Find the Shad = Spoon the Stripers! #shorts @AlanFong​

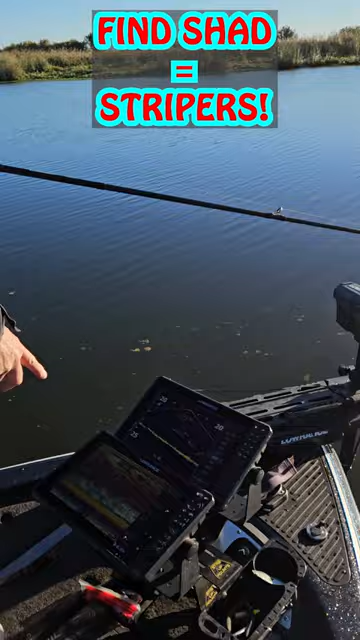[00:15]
Look at all that bait on that screen. Why would they want to hit my lure? See it on the side scan?
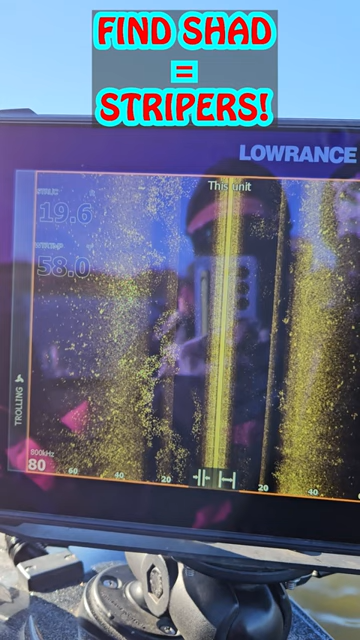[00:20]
That's all the threadfin shad.
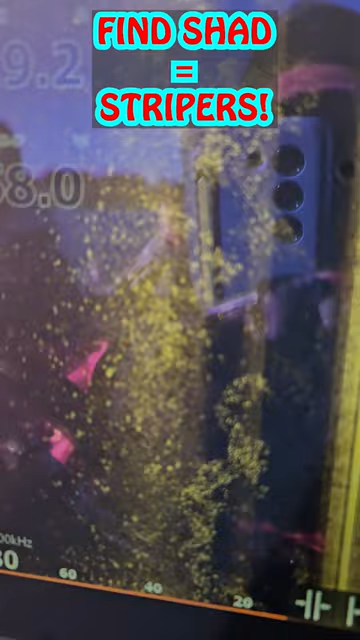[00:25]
Try putting on something that looks like a shad. That color. Look at all the threadfin shad.
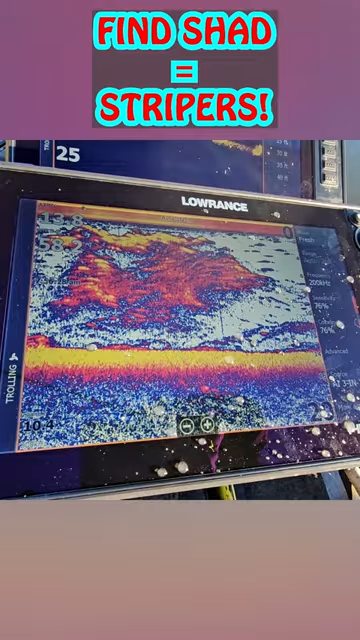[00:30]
This is what it looks like on the line. Spooning fish traps.